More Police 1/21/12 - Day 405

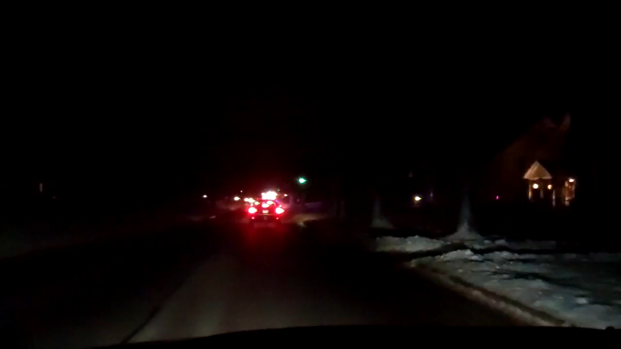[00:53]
I swear, every day I'm out, there is somebody off the road getting pulled over. This time it's an ambulance, so that just sucks for whoever's having problems.
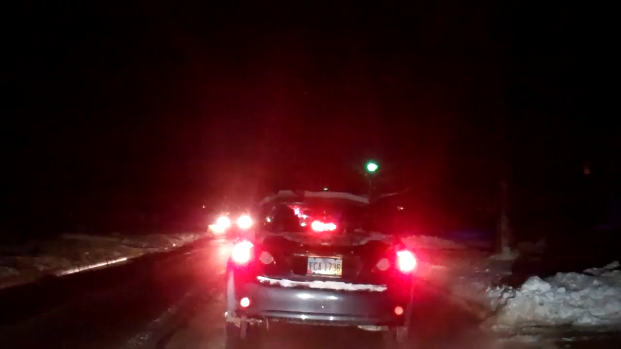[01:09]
We got a cop. I don't know if this is an accident. Oh, three cops.
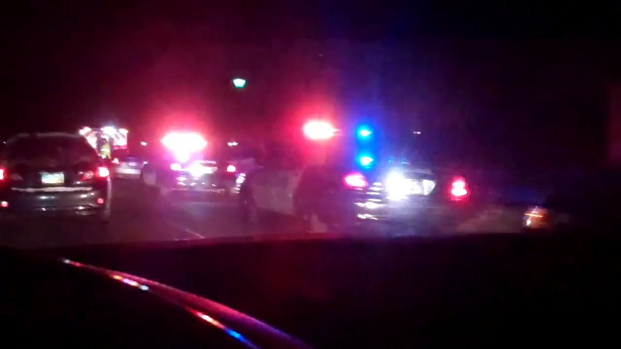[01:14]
Holy crap. It's a Honda. Wow, that was sobering. I don't think the camera caught most of that, but it was two Hondas.